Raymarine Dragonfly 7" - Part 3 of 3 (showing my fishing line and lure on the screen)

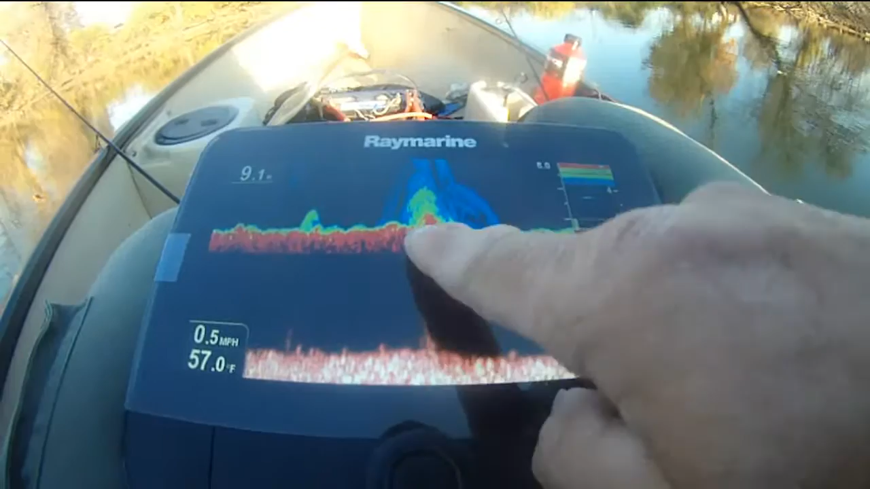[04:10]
On screen: water 57.0°F, speed 0.5 mph
staying up to the surface, right underneath this,
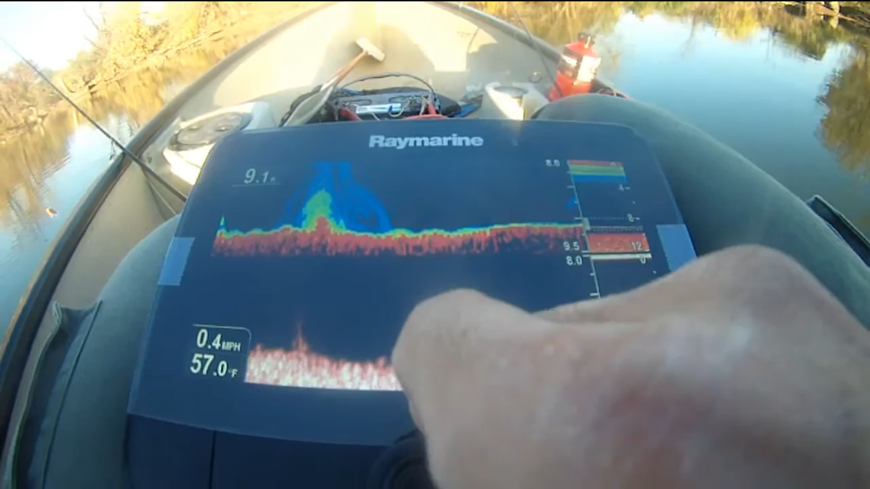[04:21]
On screen: water 57.0°F, speed 0.4 mph
location, don't see any fish, really, I'm going to zoom out, so
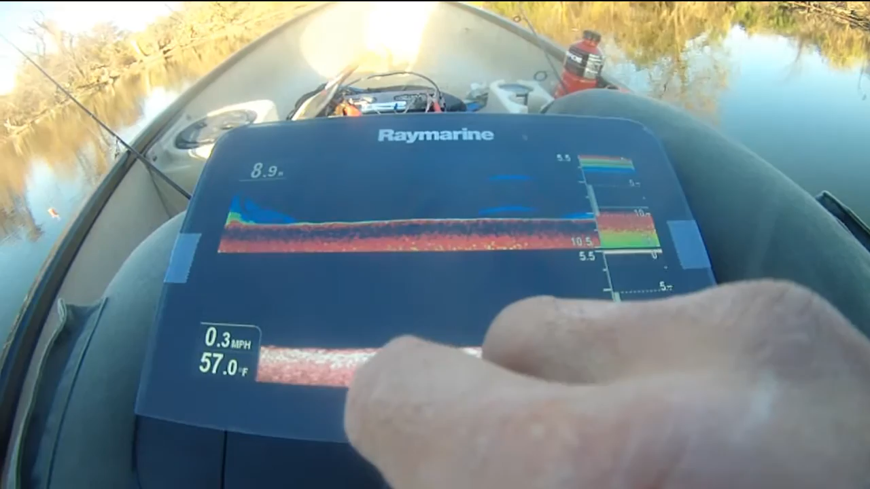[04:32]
On screen: water 57.0°F, speed 0.3 mph
basically, what this is showing,
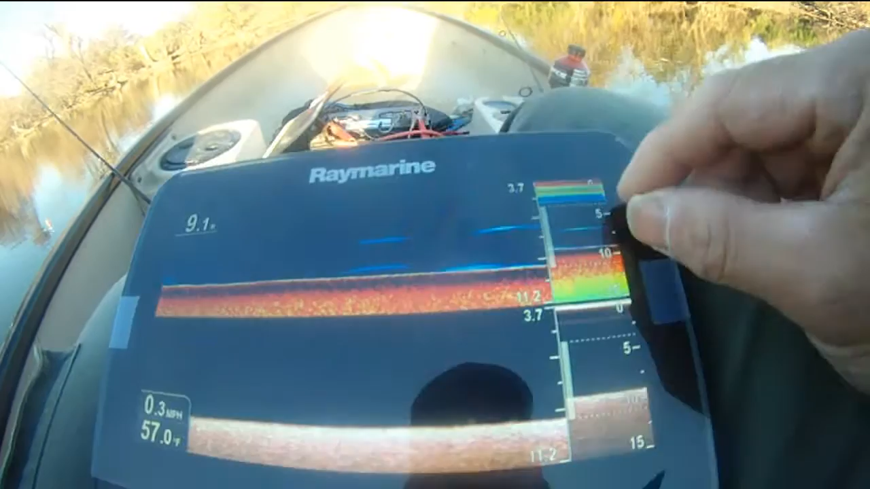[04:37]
On screen: water 57.0°F, speed 0.3 mph
is from 3.7 to 9 feet deep, you know,
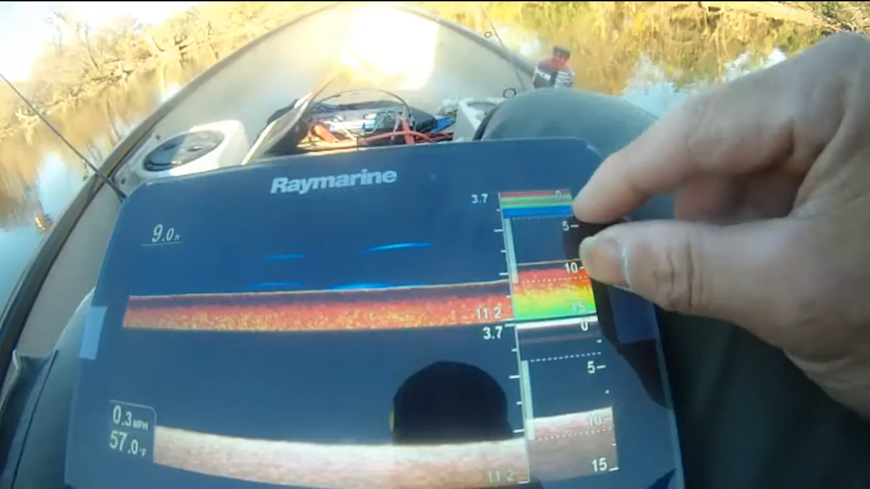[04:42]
On screen: depth 9.0 ft, water 57.0°F, speed 0.3 mph
which is this dot to the line, so the last hand side is showing this bottom screen,
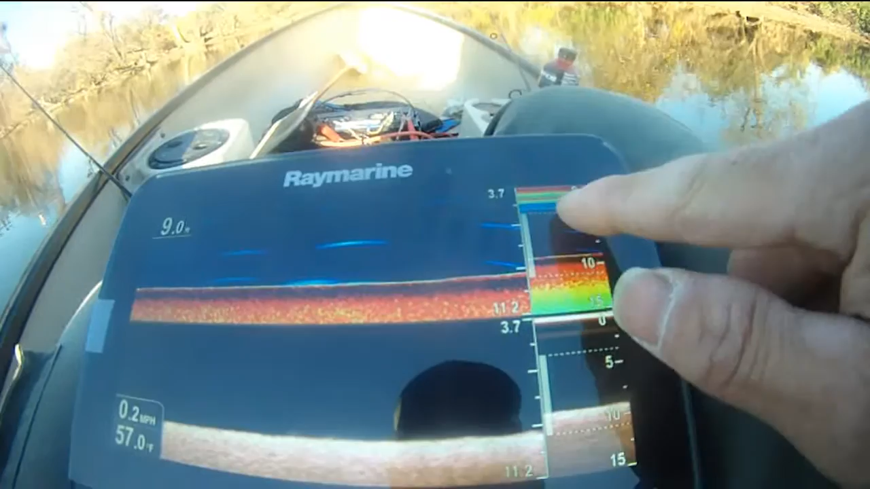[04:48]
On screen: speed 0.2 mph
and then the 3.7 to surface is over here, and this is the down vision, that I was seeing, alright, I don't know if that's fish, or just some leaves, or branches, um,
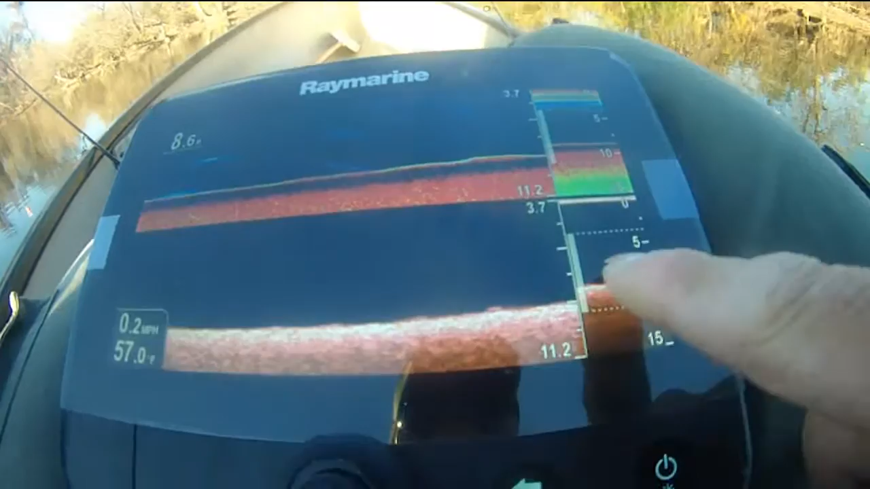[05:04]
On screen: water 57.0°F, speed 0.2 mph
okay, but basically, um, that's what we're looking at,